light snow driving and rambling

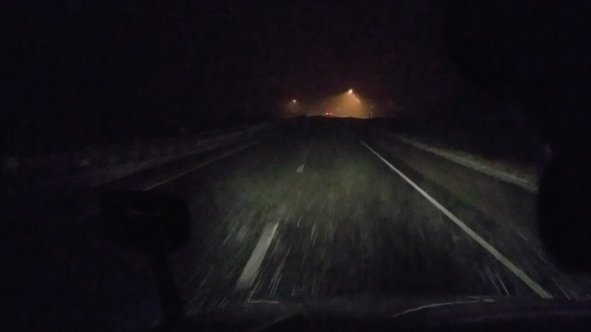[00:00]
There you have it people. That there is snow. Hold on. When I pass these lights, I'm going to turn my brights on. Windshield wiper's all frozen. Yeah, I know. Probably should have went ahead and pulled over at that rest area. Pretty sure when the sun come out tomorrow.